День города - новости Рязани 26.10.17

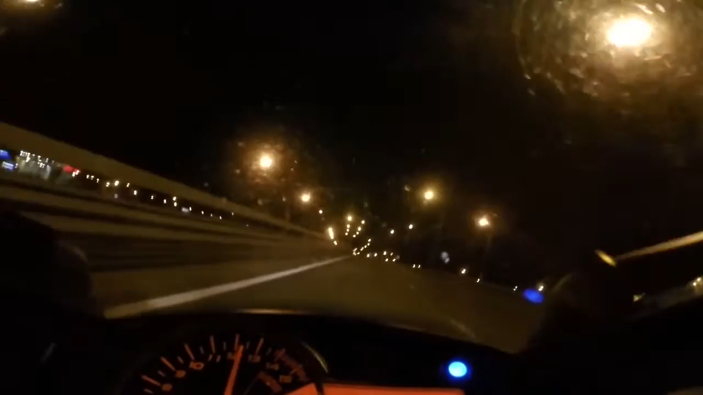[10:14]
На нем видно, как рязанец на мотоцикле начинает движение от Муромского шоссе в направлении Конищева и разгоняется до 300 км в час. Скорость для Шумахера стала не помехой, чтобы заснять свой рекорд еще и на видео. Их работу изучают по многочисленным сериалам.